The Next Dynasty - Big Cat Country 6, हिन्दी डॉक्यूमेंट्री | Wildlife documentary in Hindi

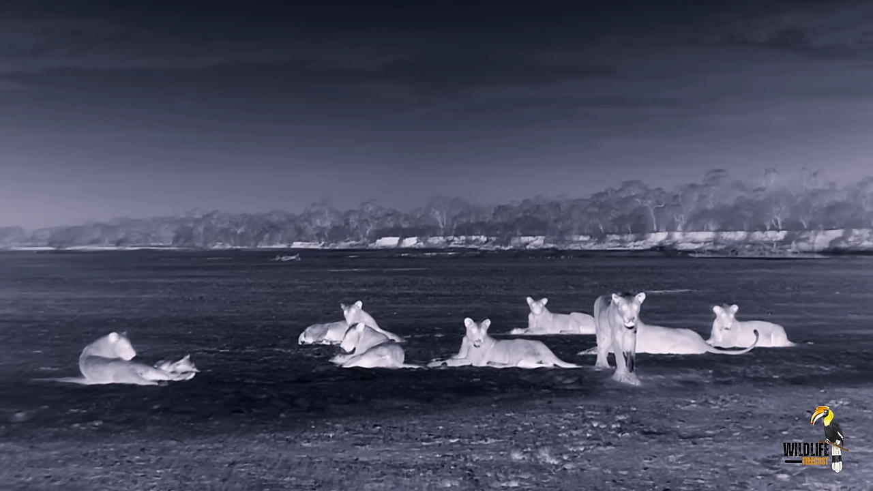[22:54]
और अब स्पौर्टी को अपनी मा के बिना अपनी पहली रात बितानी होगी
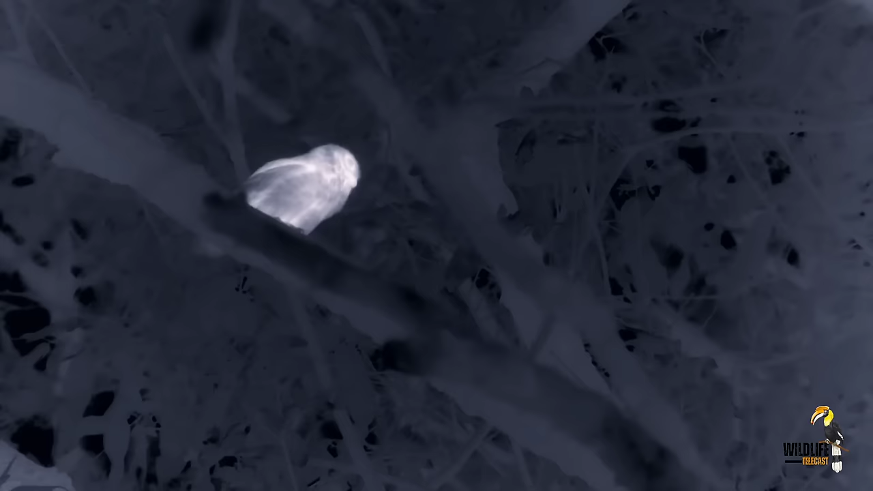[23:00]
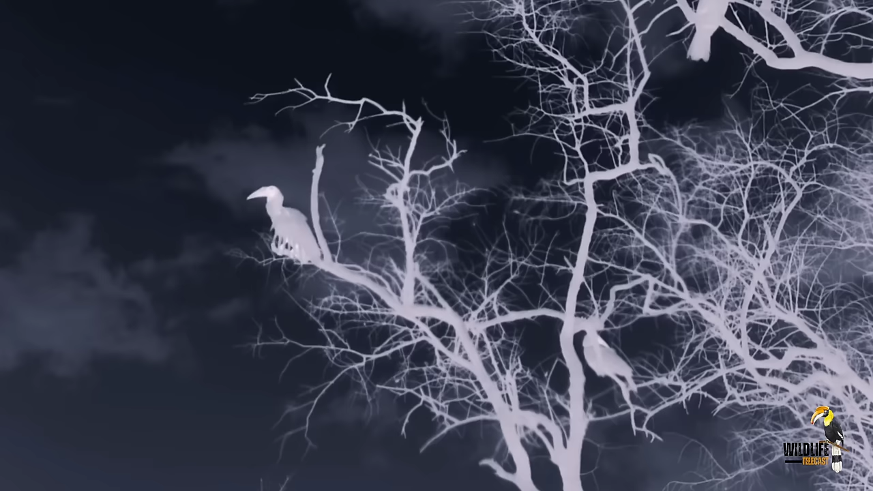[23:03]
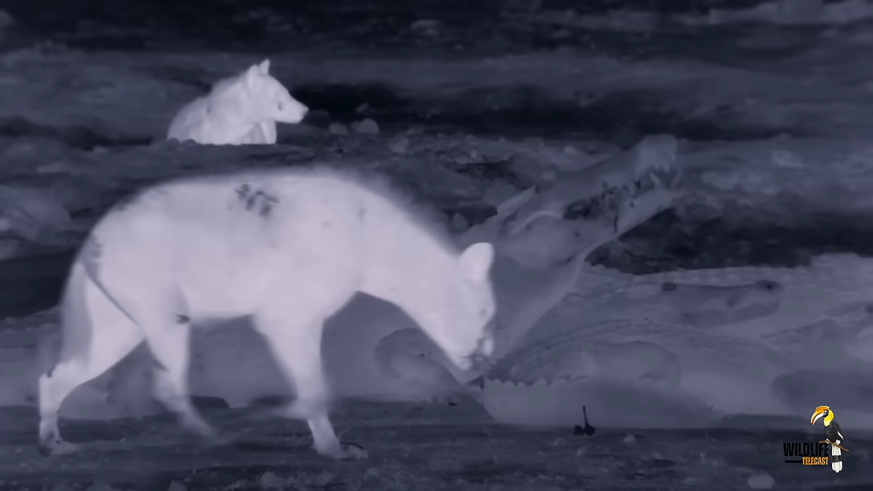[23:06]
अंधेले के साथ नए किस्म के खत्रे सर उठाने लगते हैं इस समय शिकारी सबसे ज़्यादा एक्टिव होते हैं
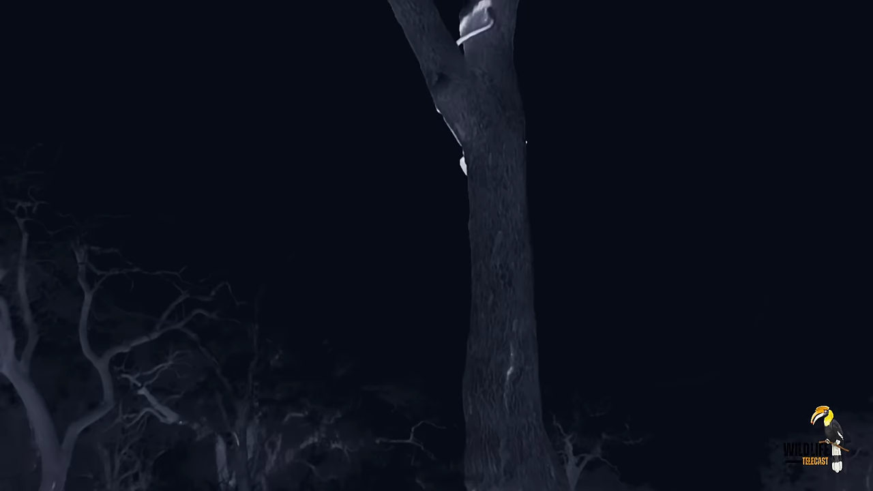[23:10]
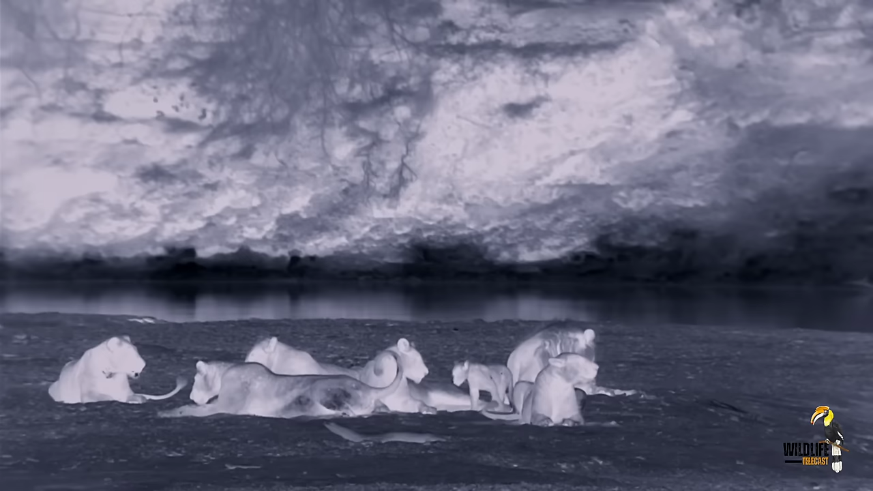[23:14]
घबराया हूँ अस्पौर्टी किनारे पर घायल सुराबी के पास बैठा रहता है
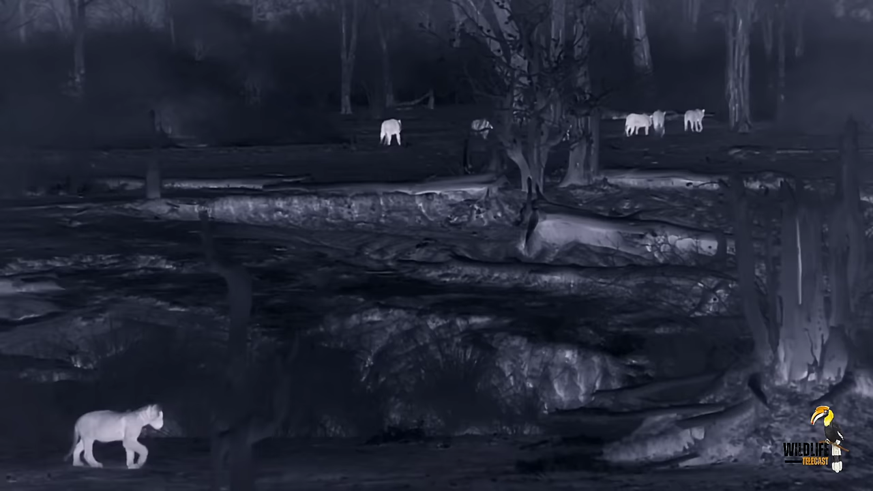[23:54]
और स्पौर्टी दिल की आवाज सुन्दे हुए यहीं टिका रहता है
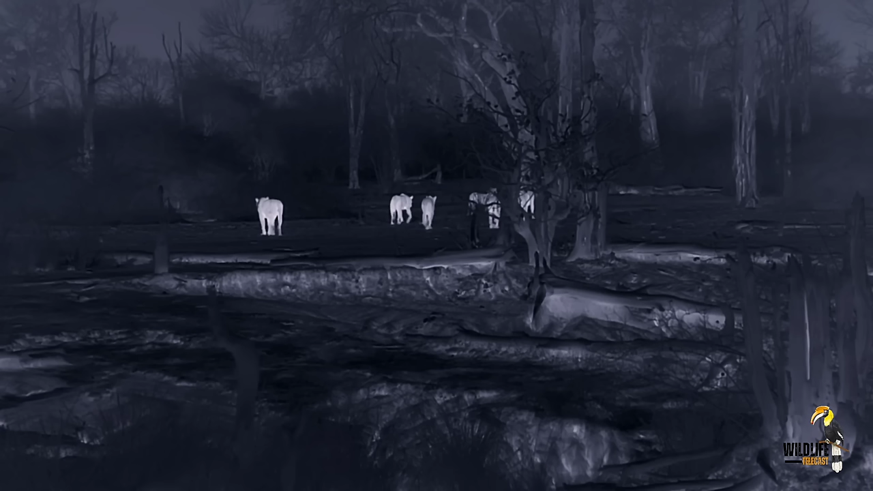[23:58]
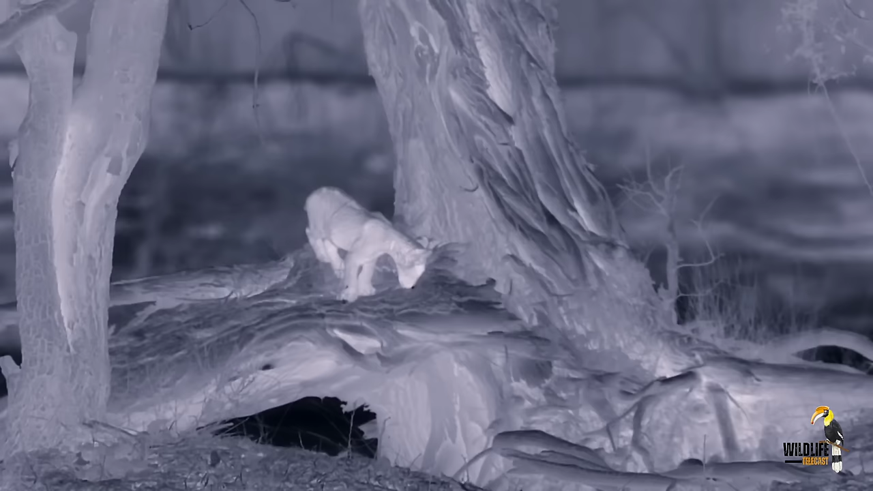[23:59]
यह अपने प्राहिड के लोटने का इंतजार करता है लेकिन सेम के प्राहिड लोटता नहीं दिखता
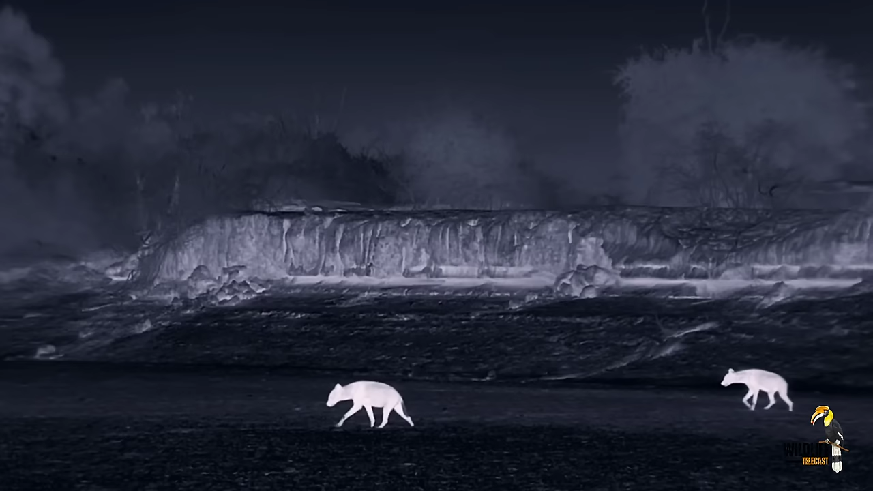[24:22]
दरासल हाइनाज लोटाए हैं
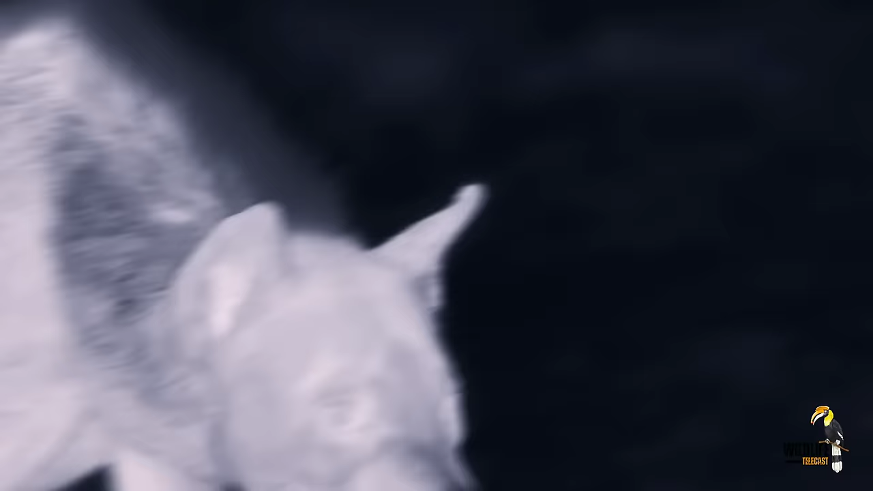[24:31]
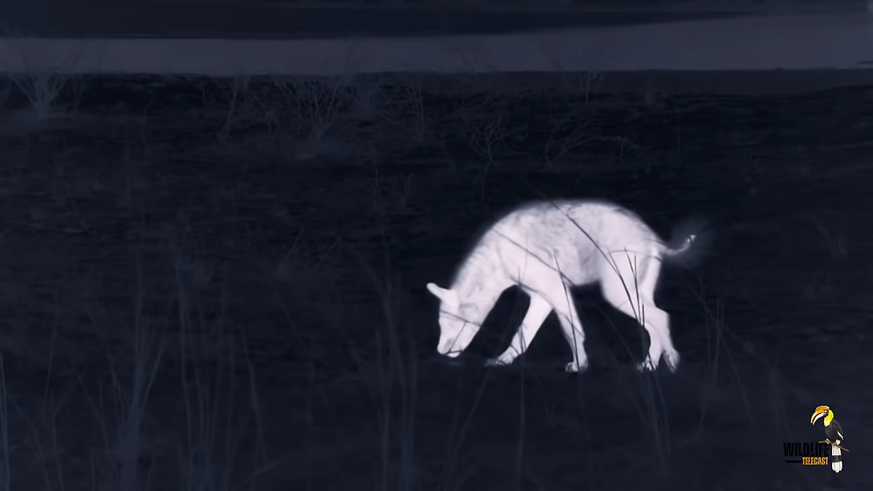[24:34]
यह नदी के गिनारे पड़े हिपो के पिंजर के चंद टुकडों के पीछे हैं
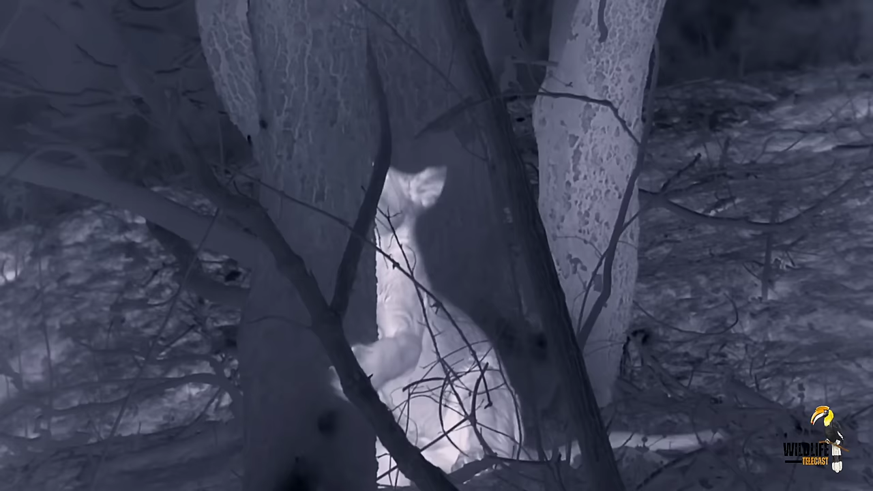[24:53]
स्पॉर्टी अपनी हिफाज़त के लिए फॉरन पेड़ पर चड़ने की कोशिश करता है
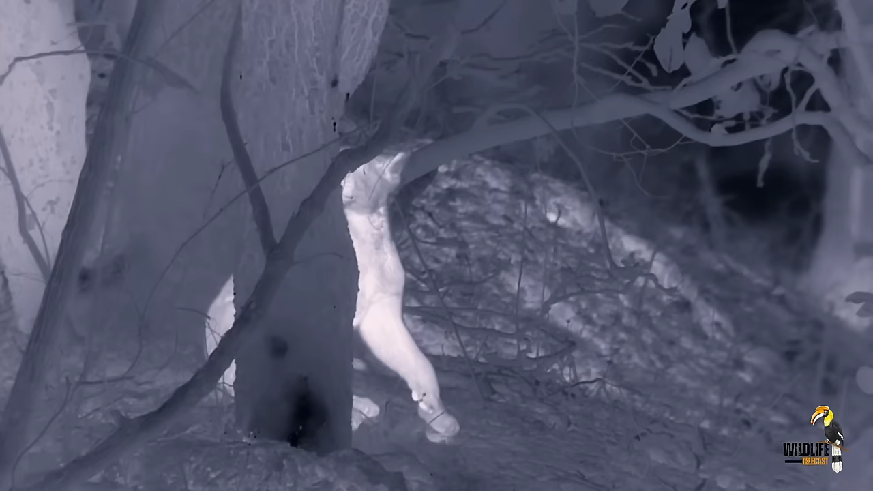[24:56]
यह डालियों में सिर्फ एक मीटर तक ही पहुच बाता है
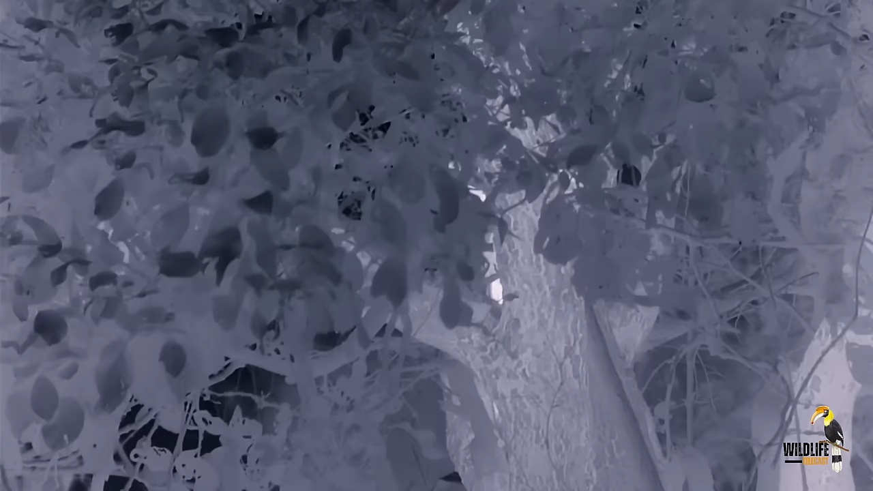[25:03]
यह पूरी तरह पहुच से बाहर नहीं है
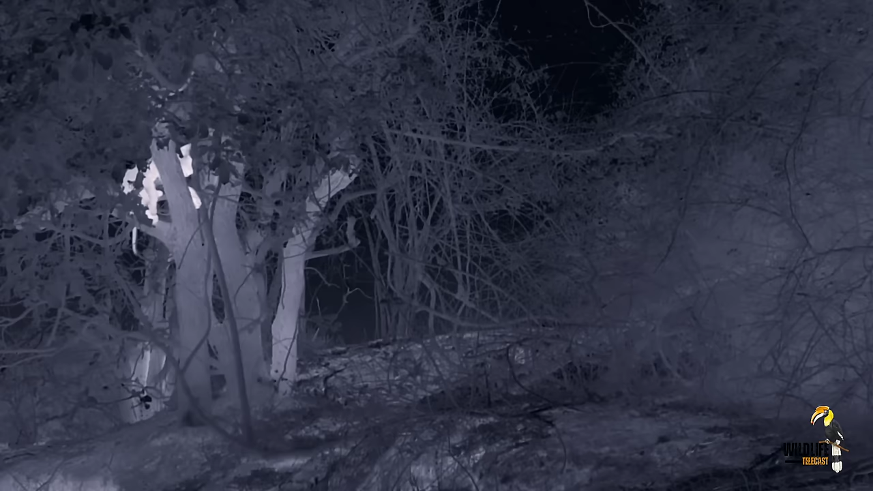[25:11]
आज की रात इसके लिए काफी लंबी साबित होगी
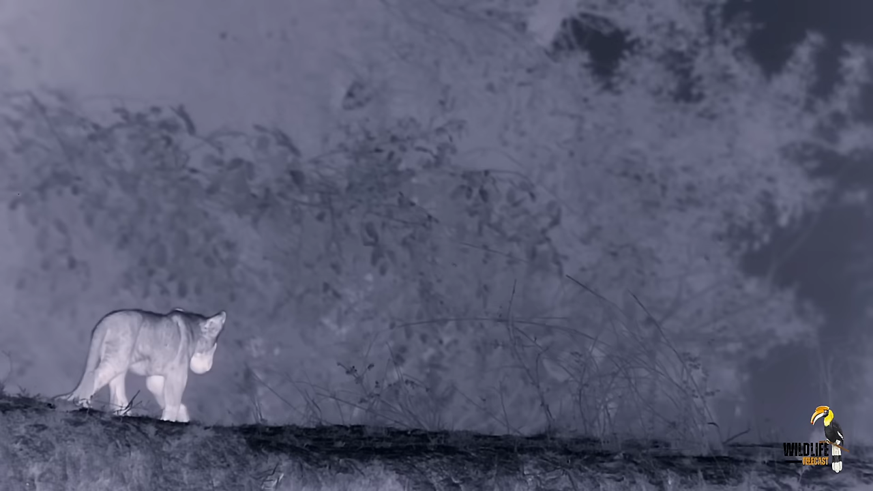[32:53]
ये फिर से अकेला है MK प्राइड यहां से जा चुका है
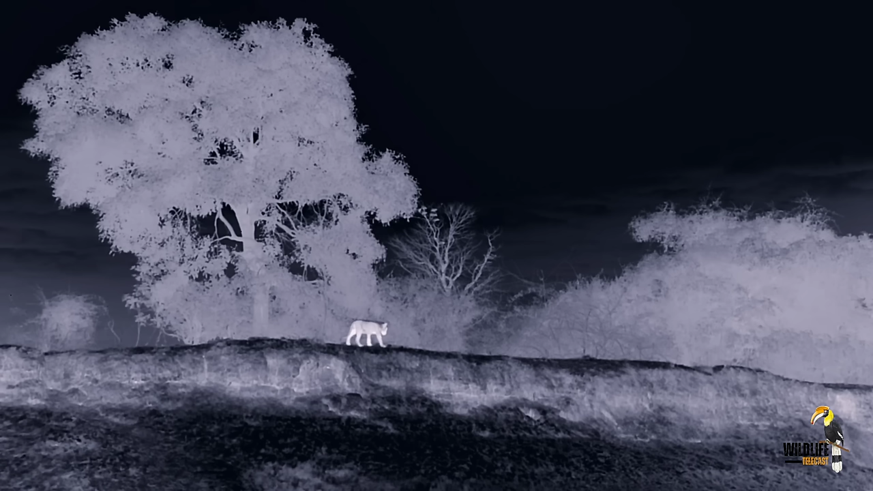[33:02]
और स्पॉटी को अपनी मा को देखे हुए 48 घंटे से ज्यादा हो गए है सैम को अब डर लगने लगा है कि कहीं कुछ अन्होनी ना हो गई हो
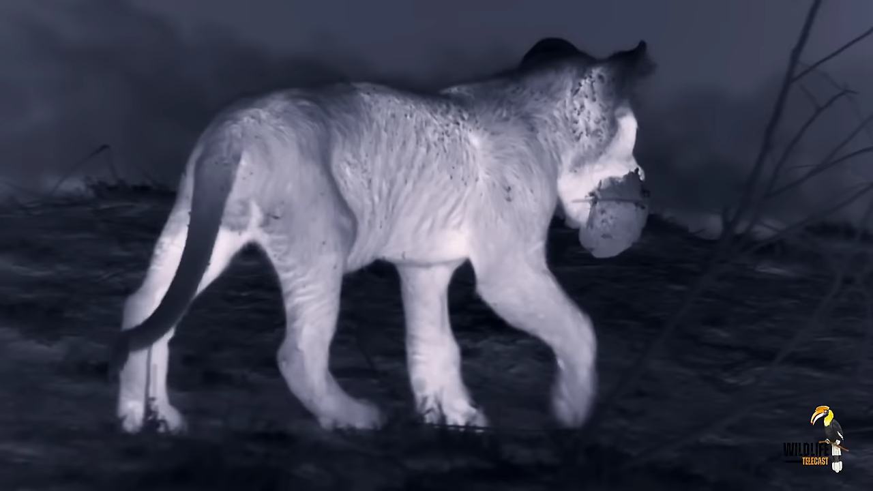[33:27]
साफ दिखराय की स्पॉटी बहुत भूका है इसे दूच चाहिए और वो इसकी माही पिला सकती है